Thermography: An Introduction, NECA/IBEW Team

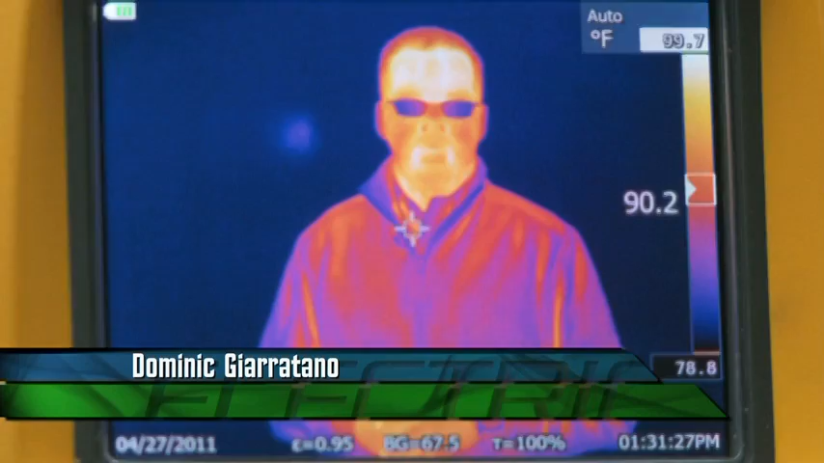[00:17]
On screen: scale top 99.7°F, scale bottom 78.8°F
I'm Dominic Ciarotano hosting this time around for Tom Green.
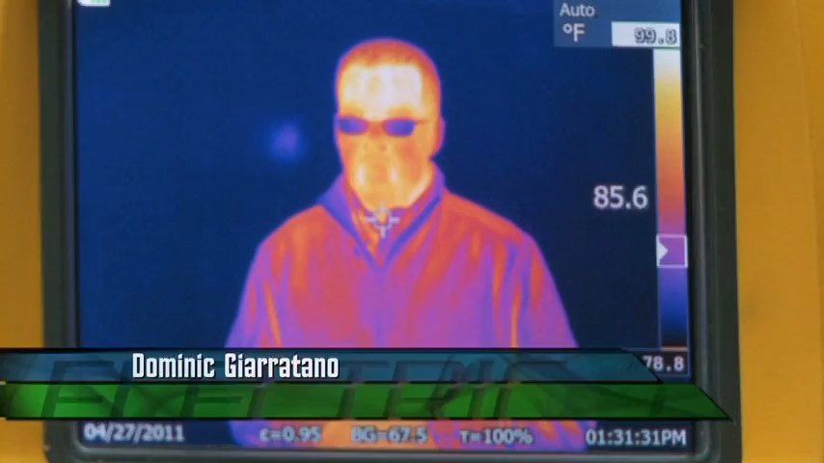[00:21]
On screen: scale top 99.8°F, scale bottom 78.8°F
Nope, your computer screen isn't broken at all.
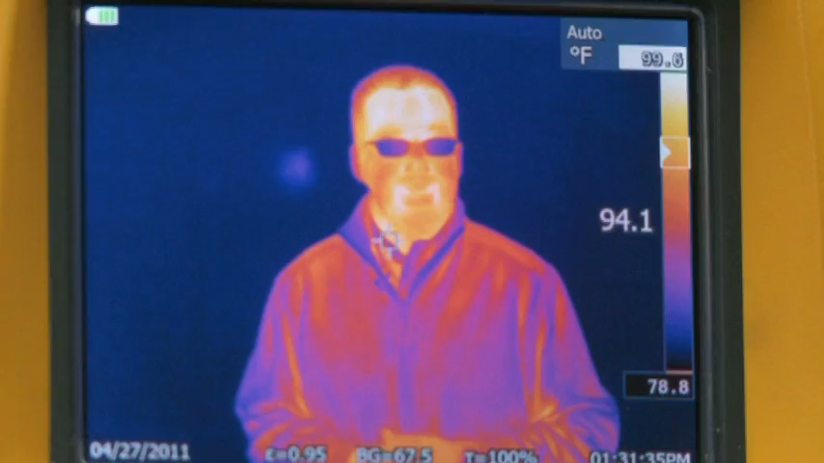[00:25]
On screen: scale bottom 78.8°F
You're looking at me through the lens of an infrared camera. There, that's better. Today we're talking about thermography, a process which can help owners save and make money.
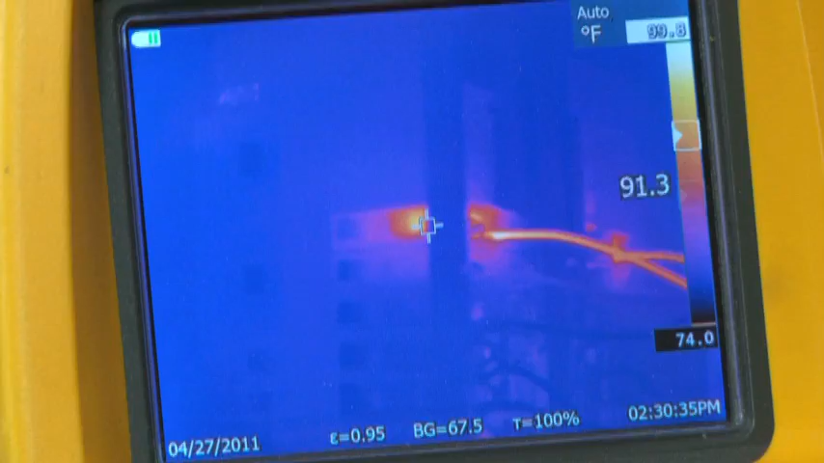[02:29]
On screen: scale bottom 74.0°F
And the biggest hot spot here is what's known as a high resistance connection, which is either too loose or too tight of a connection.
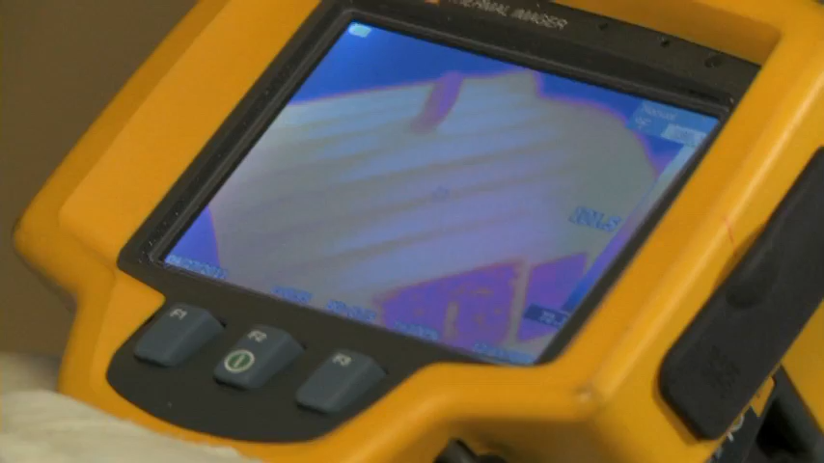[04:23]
And there are five places that are scanned when a thermal imaging study is done on a motor or a pump.
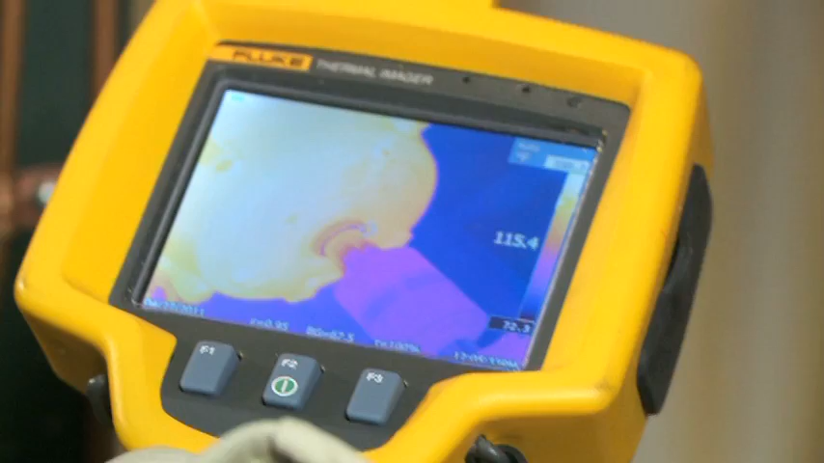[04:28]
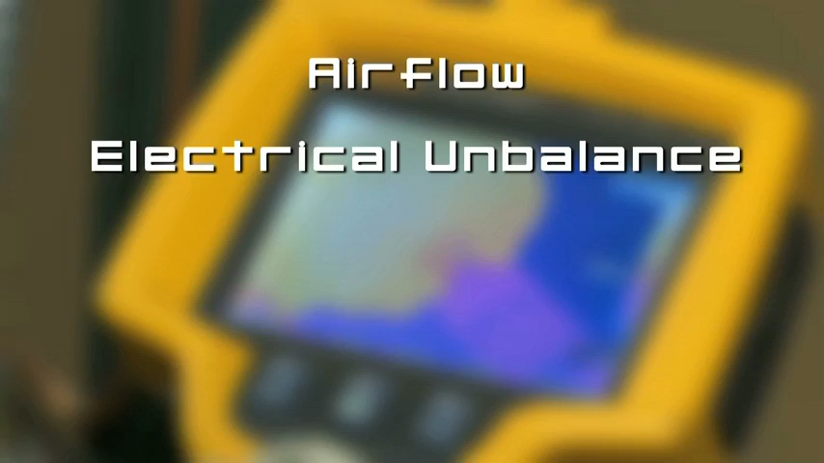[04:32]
Airflow, electrical unbalance, bearings, insulation, and electrical connections.
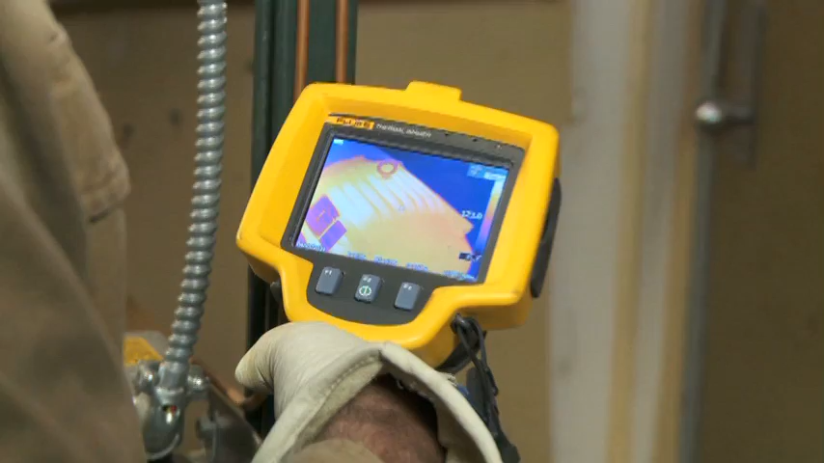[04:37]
And the energy loss here once again disguises itself. So a lot of times the facility managers are losing money and they don't even realize they are.